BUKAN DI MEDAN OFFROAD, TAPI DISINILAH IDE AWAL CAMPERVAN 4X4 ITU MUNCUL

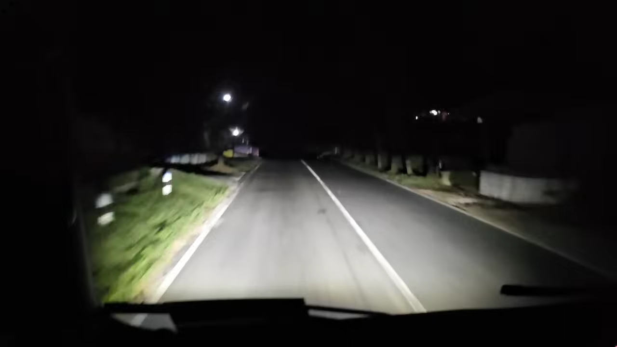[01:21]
Kita ini langsung ke apa namanya mas, Tawangmangu. Jadi
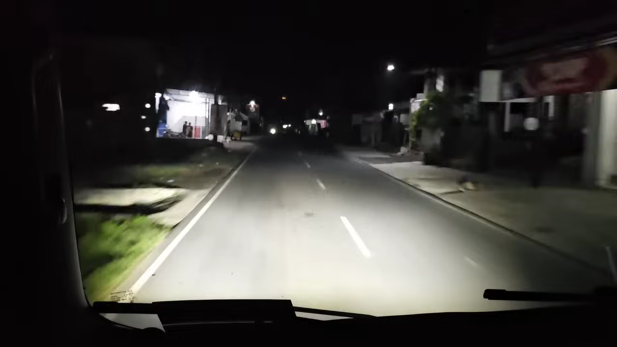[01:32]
kakak Nabila diantar ke terminal, kami langsung menginap di Tawangmangu guys. Tawangmangu itu pegunungan, nanjak-nanjak ini sudah jalannya. Di sebelah kiri loh ada lampu-lampu tuh guys, kelihatan. Nah tuh gunung-gunung sana tuh.